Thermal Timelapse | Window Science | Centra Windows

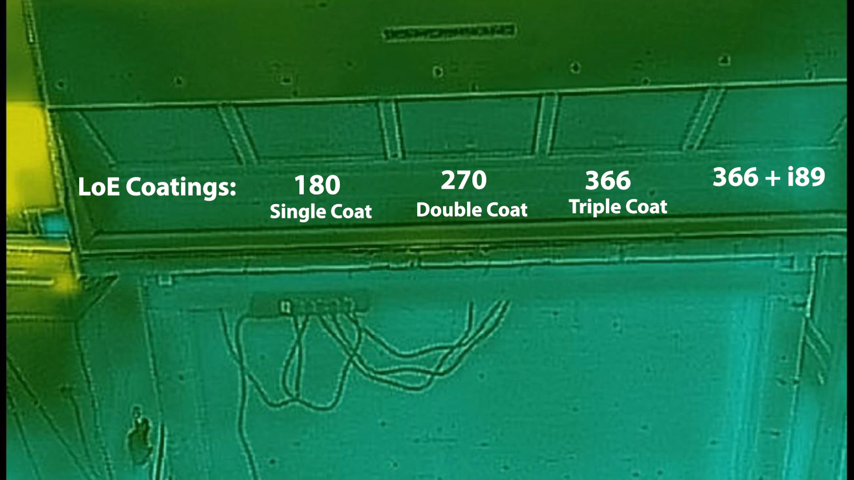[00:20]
So if I explain the glass that you're looking at, the five panes of glass, they're all double-pane windows, and they all look identical to the average person. So when there's infrared heat flowing through them and using the thermal imaging camera, you can see the difference in performance between the five different types of glass.
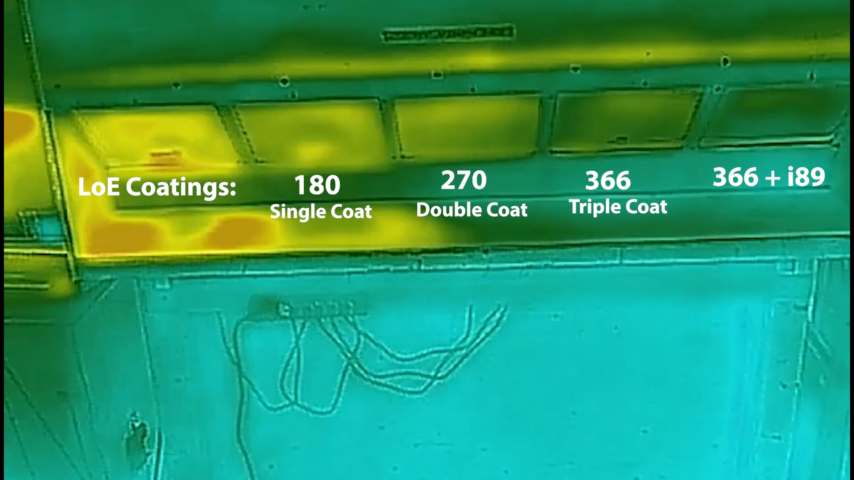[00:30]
So what you want to start to understand here is you're not always getting the same performance out of different glass coatings.
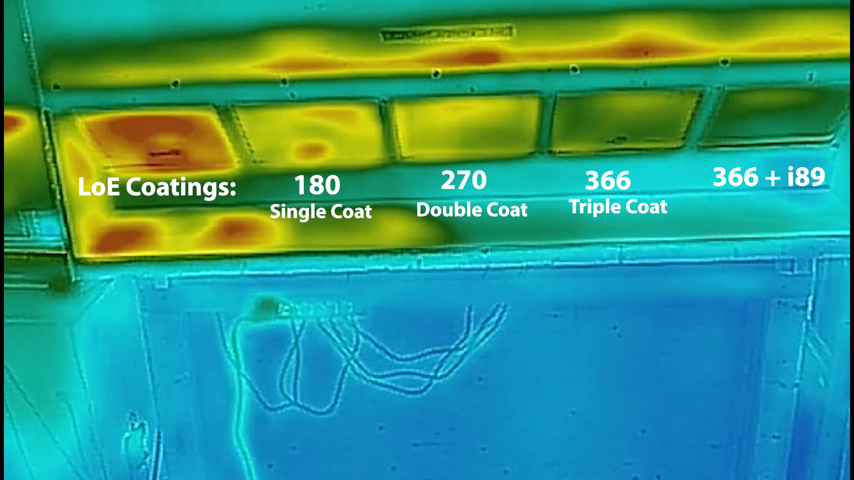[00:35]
And so to describe each one, the glass on the left is two panes of clear glass. This is typically what you have in your home. Any home from the year 2000 and older, your glass typically looks like this. So there's a lot of heat flow that's coming through your glass. The three panes of glass in the middle would be considered code minimum glass. And the reason why they're code minimum glass is because the building code is only designed to deal with what we call U-values, which is the winter insulating value of the glass. It does not like to deal or doesn't require you to deal with summertime overheating issues.
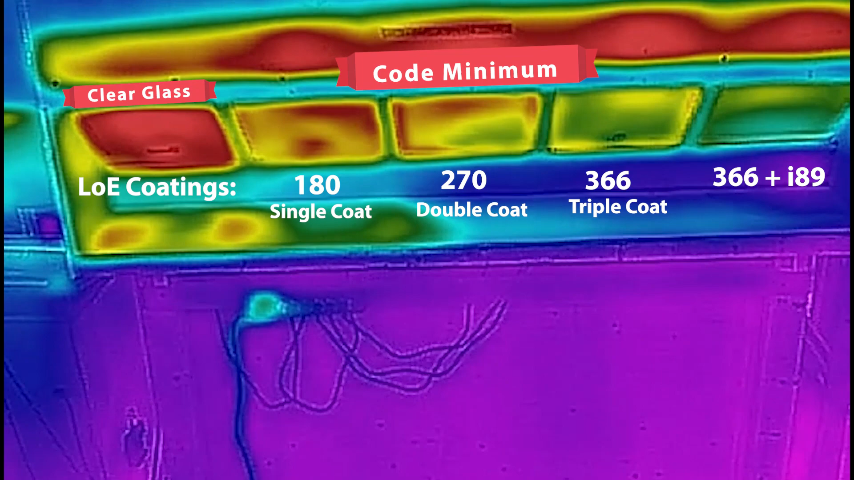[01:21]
And as you can see here, the glass out of the three in the center, the glass on the left has the most heat flow coming through. And the glass on the right has the least amount of heat flow coming through. Now, the Lowy coating on the far right is an upgrade upgrade option. And it's using the Lowy triple coat or in conjunction with what we refer to as a Surface 4 or I-89 coating on the inside. This type of coating will keep your house warmer in the winter and dramatically cool in the summertime. So when you're talking to a window manufacturer and they explain to you that they are using Lowy glass, be sure to ask them how many coats of Lowy is on the glass.
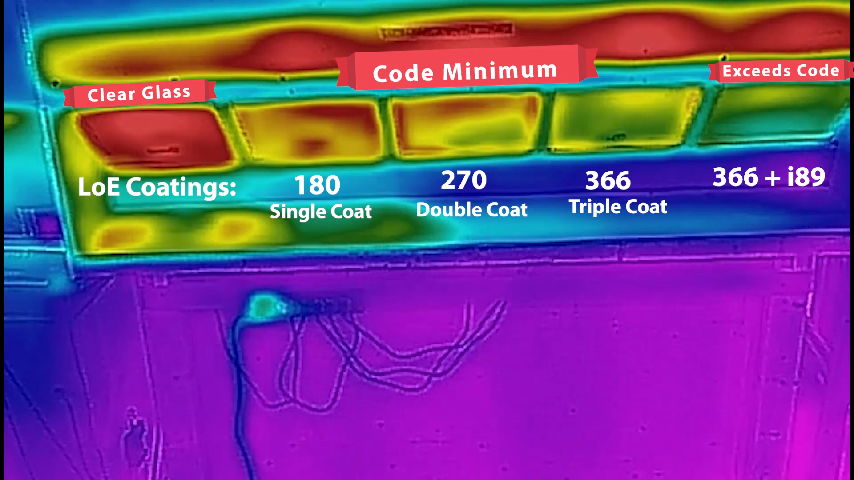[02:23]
And, of course, everybody likes a cool house in the summertime, so you may want to be considering the double or triple coat of Lowy. So you can see here, just by looking at all five types, that there's a very different performance output between the glass that you're going to use. So make sure you talk to your Centra sales representative and ensure that you're getting the right coating for the right performance that you're expecting in your home.